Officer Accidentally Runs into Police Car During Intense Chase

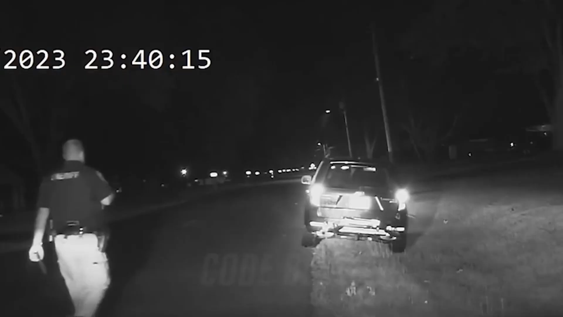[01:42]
As he walked towards the vehicle, the deputy suddenly realized that he had left his body camera back in his squad car.